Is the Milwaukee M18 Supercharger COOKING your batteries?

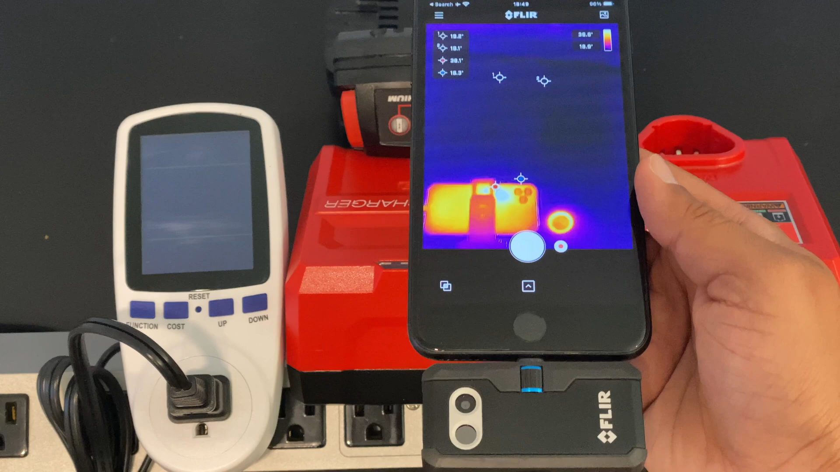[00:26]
In that regard we're going to take a look at the Flur Pro which is attached to another phone and we're going to take some pictures and I'll also add these in.
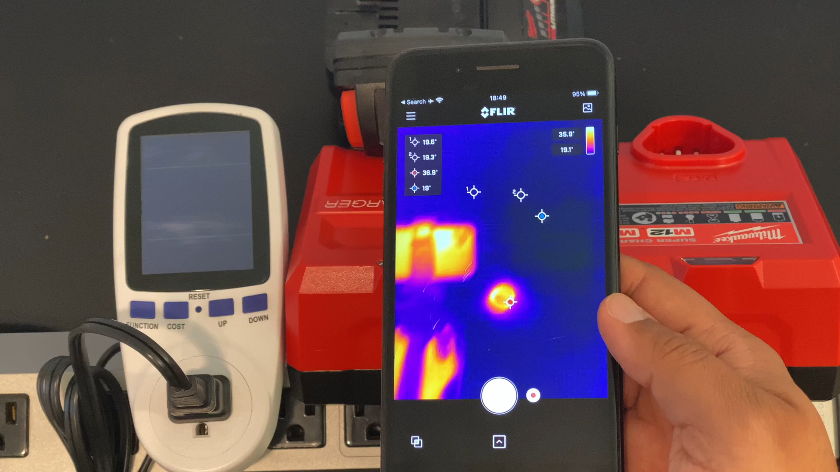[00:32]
You'll notice that it also gives you a minimum and maximum temperature so we'll take a look at what this looks like on the battery.
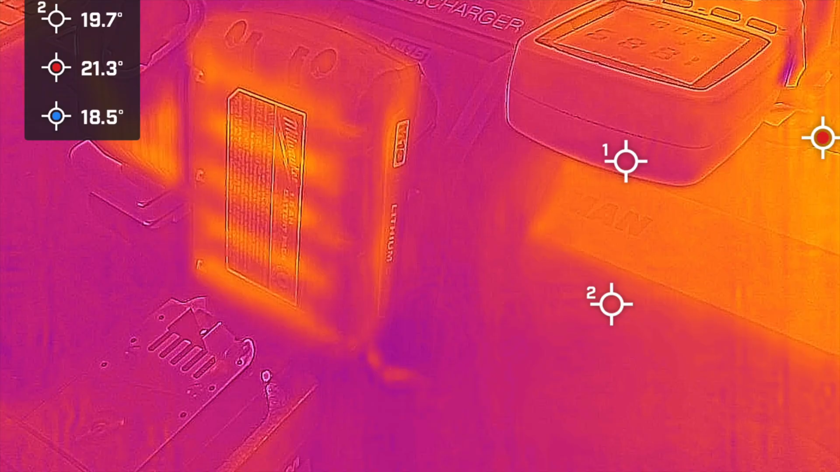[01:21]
Here's a picture of the batteries right about the two minute mark. It's really neat how you can see the individual cells. I thought that was cool.
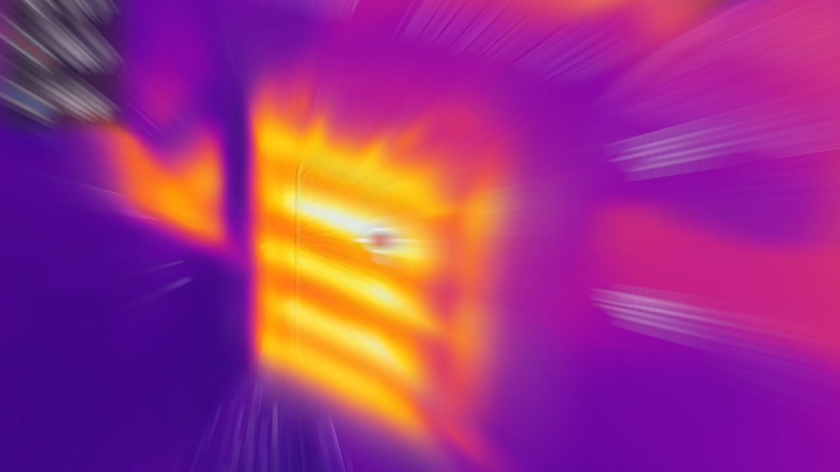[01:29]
So currently we're still at 20 something degrees.
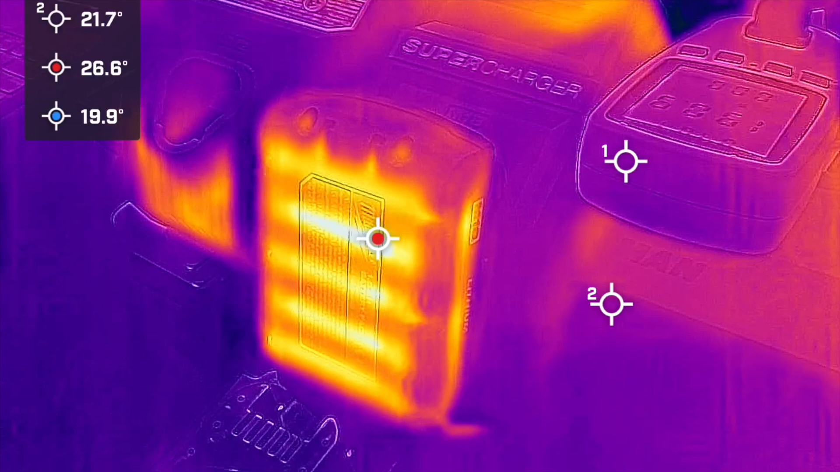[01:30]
Here's another look about eight minutes in significantly warmer 26 27 degrees celsius and then it's showing us the hot spot. And here it is after the charging is complete.
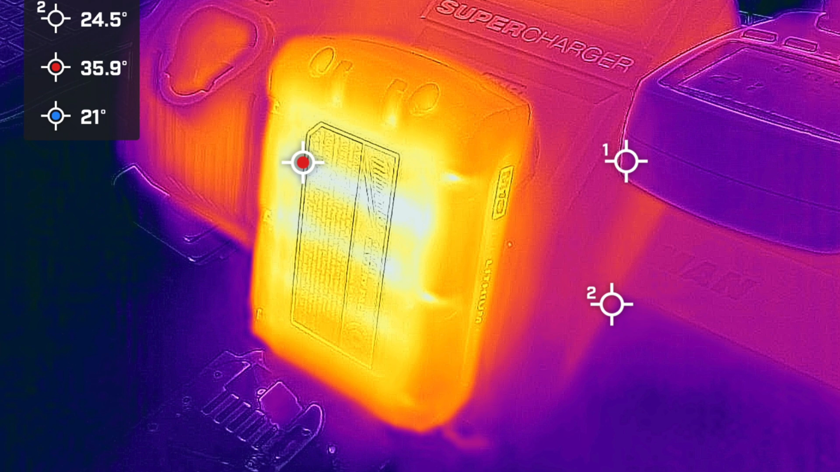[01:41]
We're at 36 37 degrees here and the battery is pretty warm. So we looked at the supercharger on the 1.5 amp hour battery which is a 27 watt hour battery.